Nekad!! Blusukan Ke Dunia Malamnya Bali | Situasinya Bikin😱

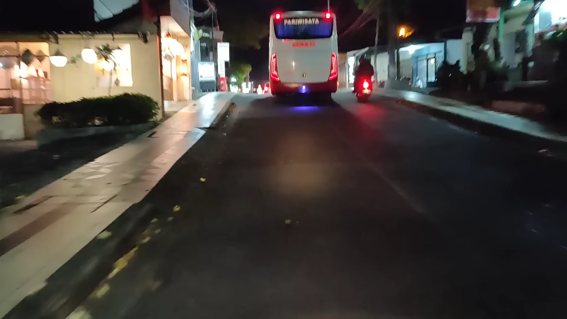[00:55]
Dan di depan terlihat agak macet nih guys, biasa kalau udah malam minggu, dan saat ini juga malam minggu ya.
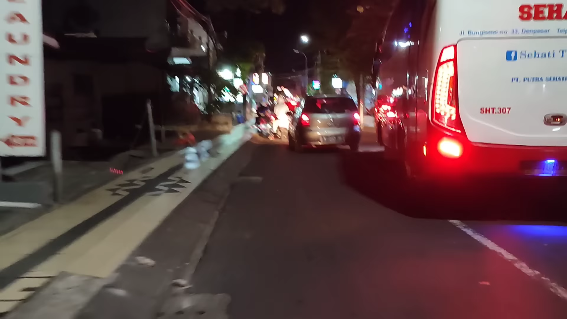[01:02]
Malam minggu di sini pasti macet guys. Ini yang menuju ke arah Legian cukup parah sekali macetnya.
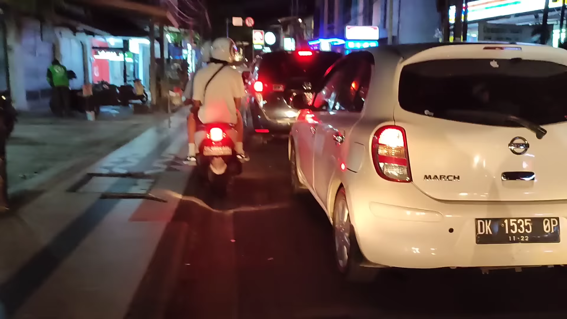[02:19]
Dan kita menuju ke apa itu, depannya Tugu
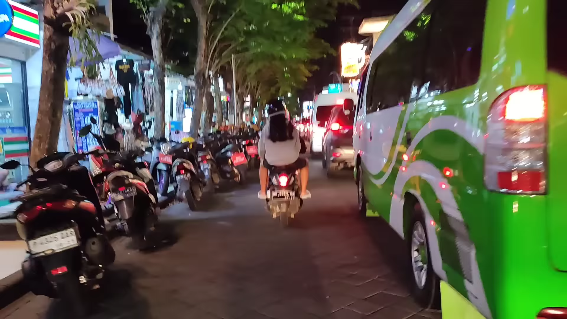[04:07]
Oke, kita sudah berada di depannya ini, restoran Mamas guys.
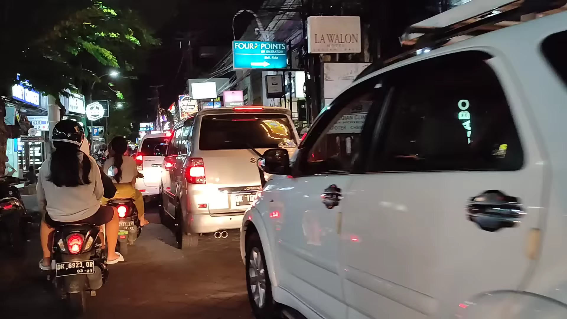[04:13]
Restoran apa tadi itu, Australia kayaknya kalau nggak Jerman. Dan juga itu di depan ceweknya lah lagi ini guys, lagi santai-santai.
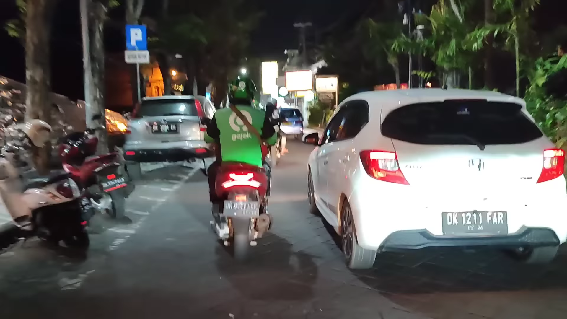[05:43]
apalagi malam minggu, wow, rame guys.